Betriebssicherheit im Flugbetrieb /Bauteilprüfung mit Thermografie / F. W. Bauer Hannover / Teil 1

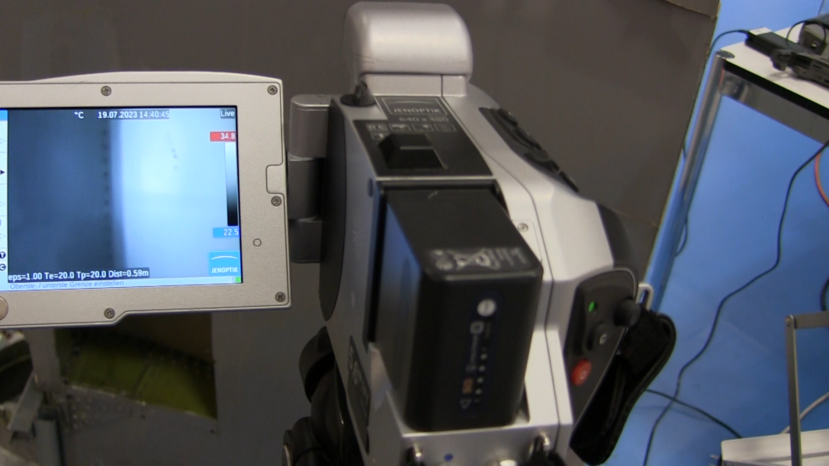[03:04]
Die Oberfläche, also das GFK, ist ja sehr dünn und darunter der Honigwarbenkern,
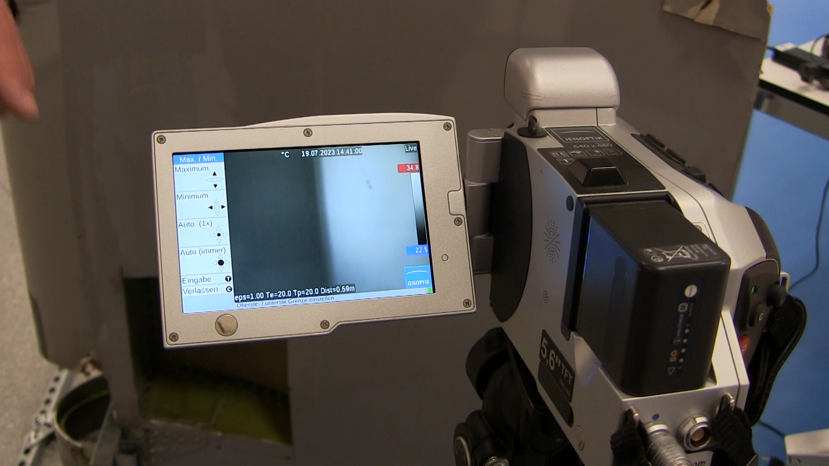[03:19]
Das Wasser, was da drin ist, hat eine höhere Wärmekapazität als Luft und deswegen bleibt das kühler und kühlt so auch in dem Bereich die Oberfläche runter.
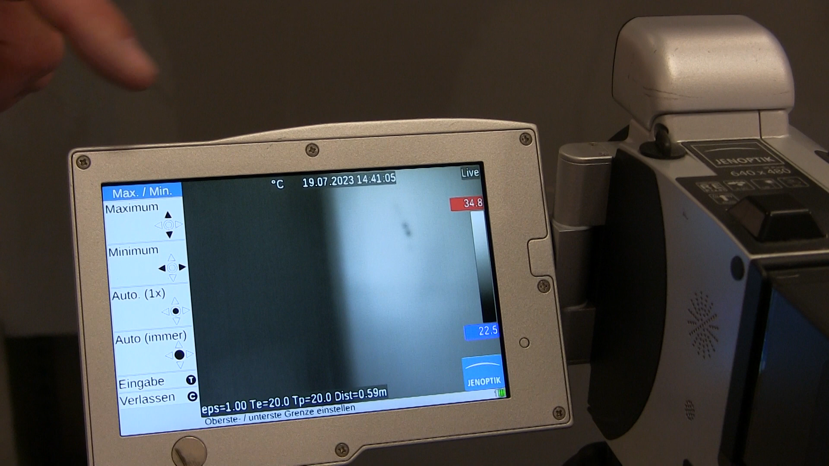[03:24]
Deswegen können wir hier einen schönen hell-dunkel Kontrast sehen.
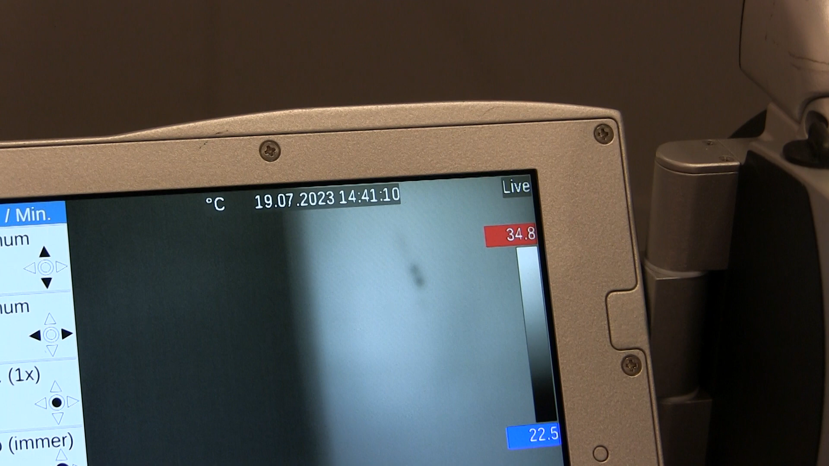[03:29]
On screen: scale top 34.8°C, scale bottom 22.5°C
Und das ist eine Prüfung, wie man sie in der Luftfahrtindustrie machen kann, um solche Strukturen zu überprüfen, auf Wassereinschlüsse zu überprüfen.